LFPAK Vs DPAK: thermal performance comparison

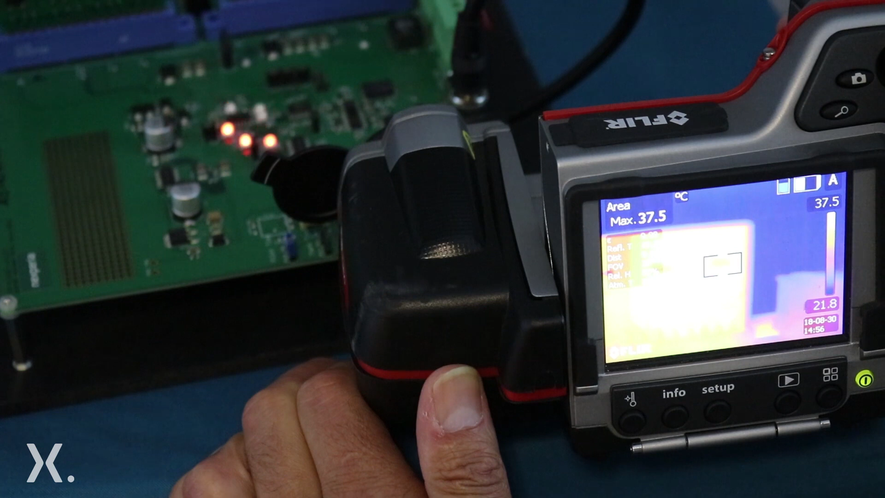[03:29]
On screen: max 37.5°C, scale top 37.5°C, scale bottom 21.8°C
The LFPAC, 37.3, 37.5 or about degrees. If we move on now to the DPAC device,
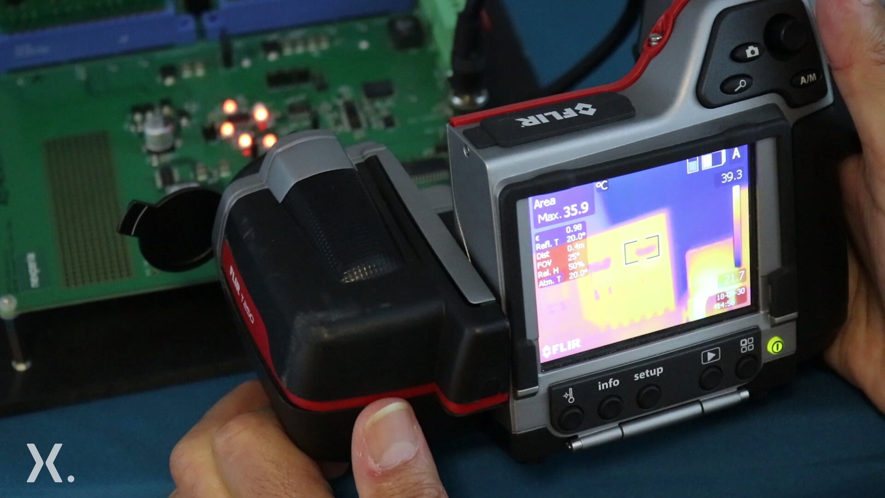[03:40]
On screen: max 35.9°C
and it's showing a slightly lower temperature,
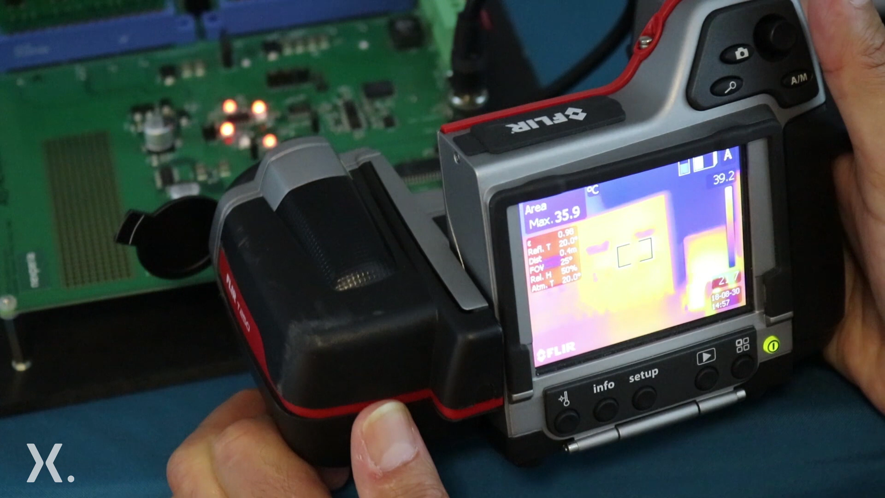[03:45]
but still around 36, 35.9, 36 degrees.